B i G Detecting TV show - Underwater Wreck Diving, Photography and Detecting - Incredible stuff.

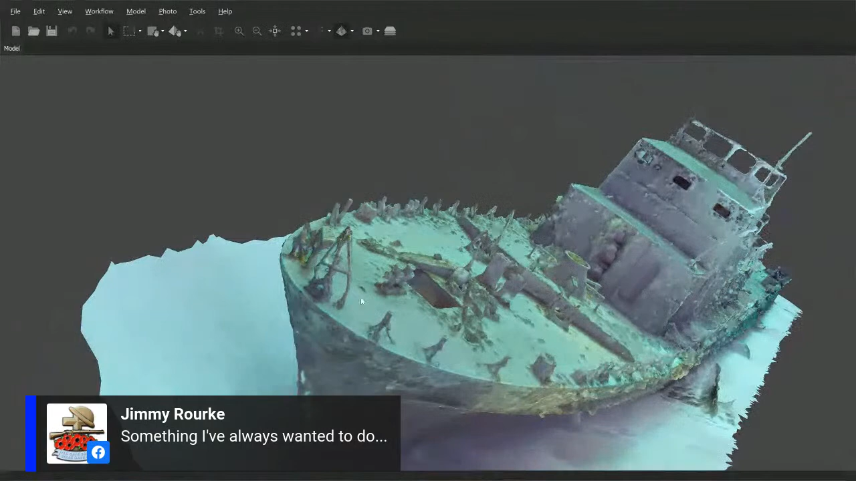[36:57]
And unfortunately, it was too dark inside to scan it. I didn't have enough light, so I only scanned it from the outside.
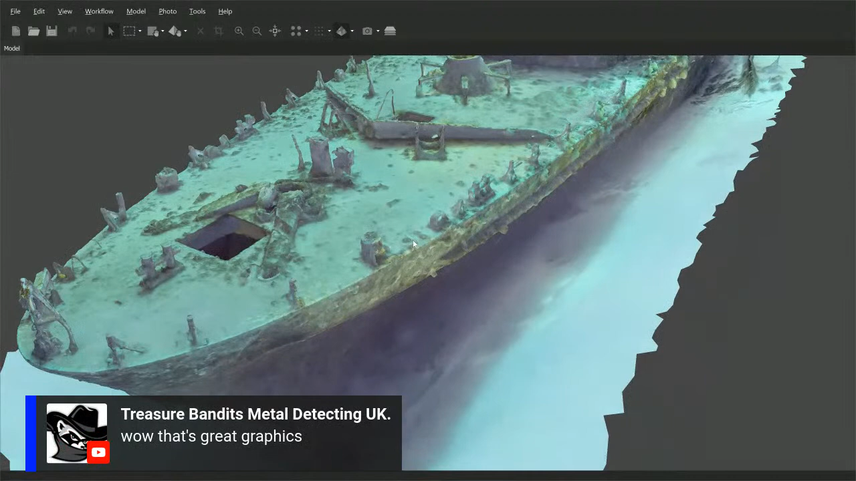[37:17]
Yeah, well, it can be a little bit more detailed.
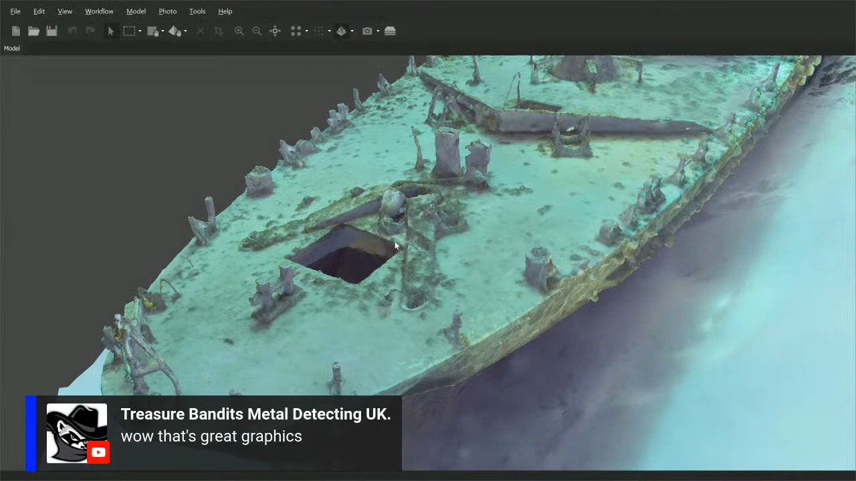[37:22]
At the moment, I've just loaded a low-quality file so I can quickly rotate it for you while we are talking live.
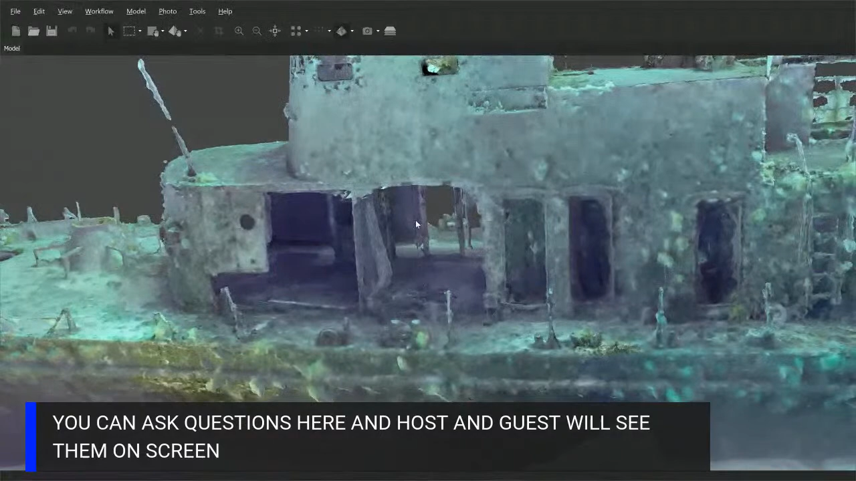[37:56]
but it was just sunk for divers when it was not needed anymore.
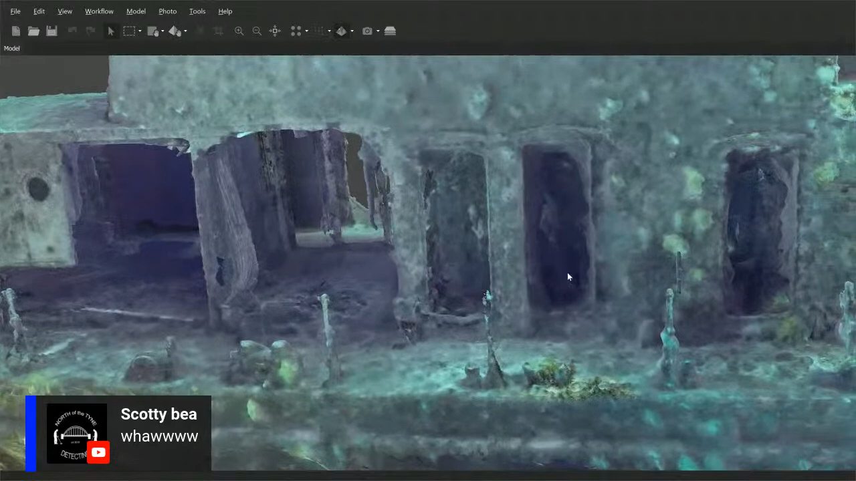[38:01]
The detail is just absolutely... You can see the barnacles, you can see
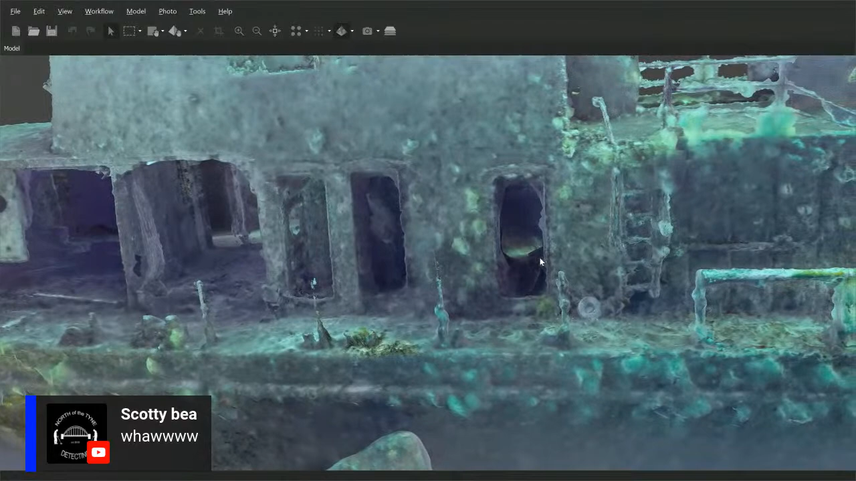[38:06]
the growths on the ship, the ladder, the steps are perfect. I mean, there's even...
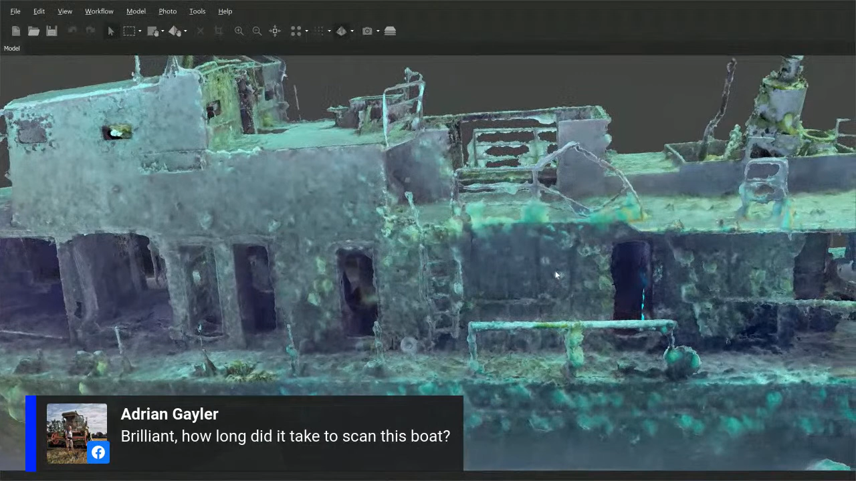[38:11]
a doorway I can see where you're hovering over now, and you can actually see through to the other side. Well, like in this place, you can actually swim through it. Yeah. Let's swim through it.
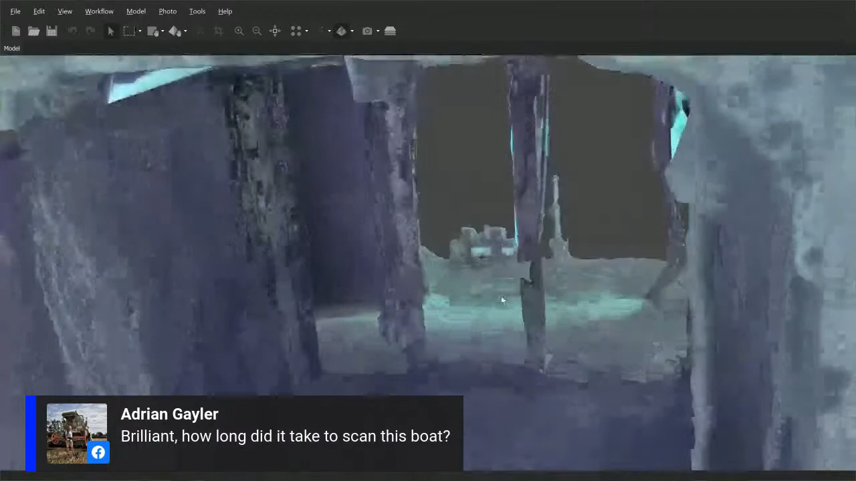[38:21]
And you are on the other side.
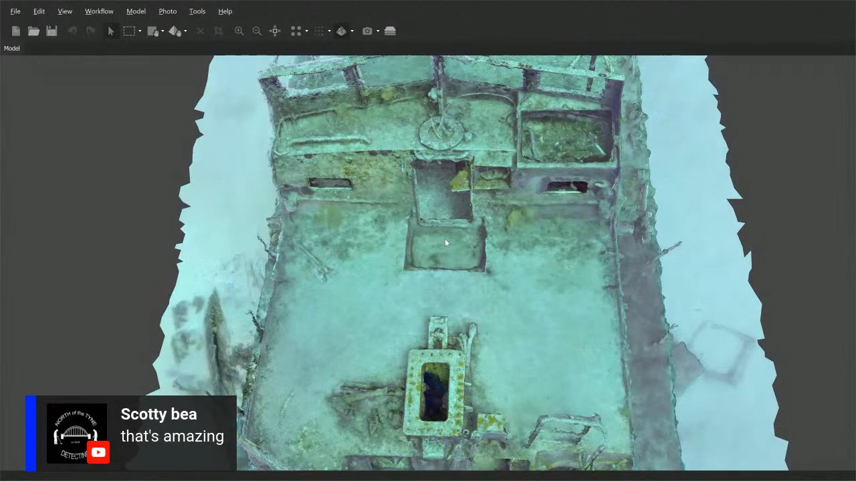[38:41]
Well, I scanned it during two dives, and I had most of it.
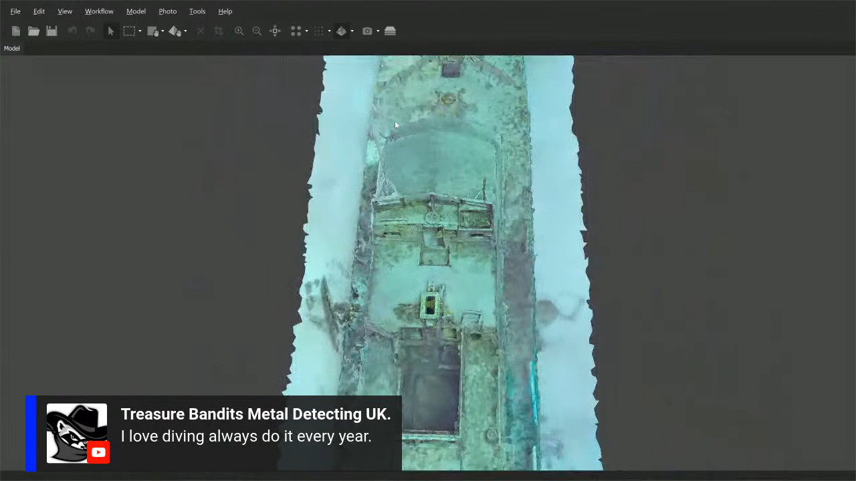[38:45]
But then part of it, this part in here, was missing. Mm-hmm. So I had to go on another dive and scan it again.
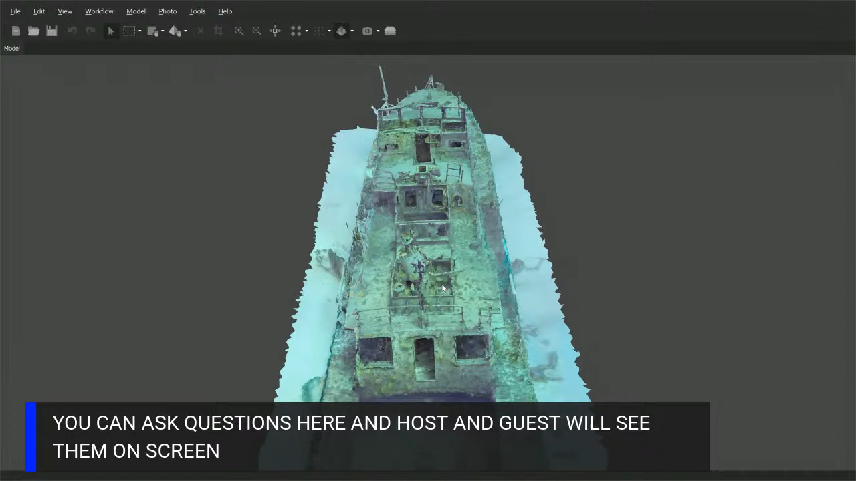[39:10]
And that's why I had to go for the third time to just take photographs of the parts I didn't have from the first two scans.
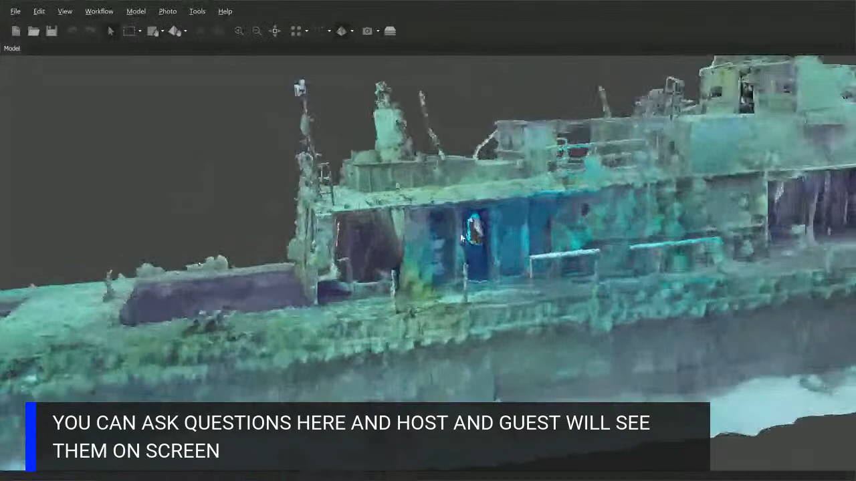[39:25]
Yes, this one was shot with a GoPro. As you can see, not a big problem.
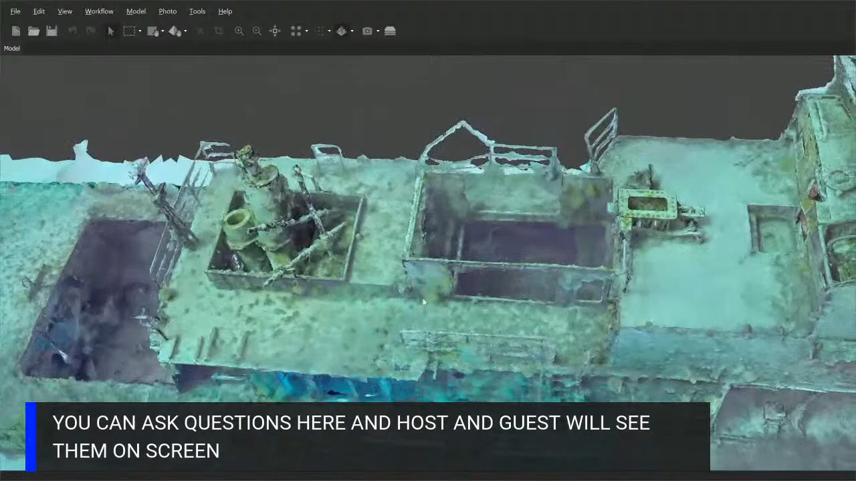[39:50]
It's more like a form of art, and it requires plenty of patience,
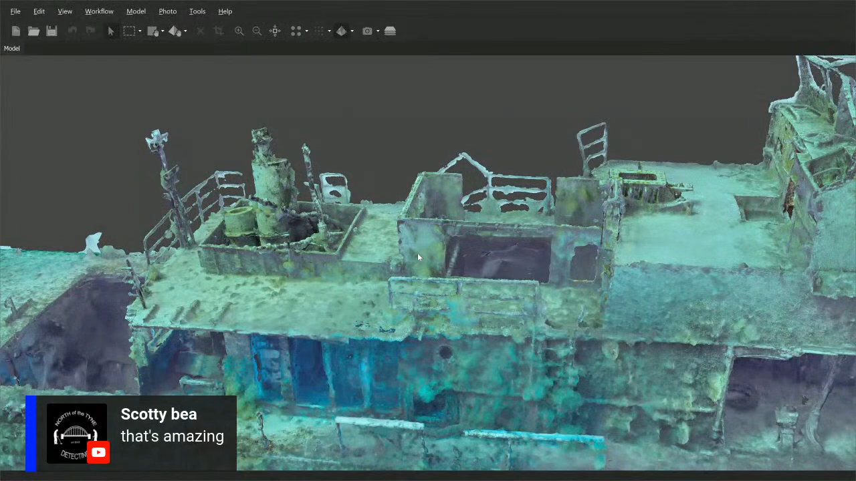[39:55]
trial and error, and learning from others as well,
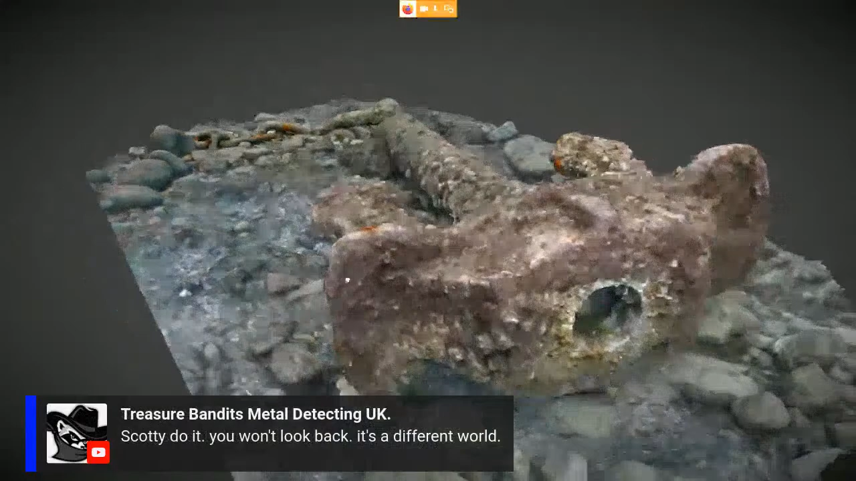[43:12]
And you can see in here, this is a tube worm. It's a kind of worm that look like a palm tree, right? If you come closer, it will hide into the tube.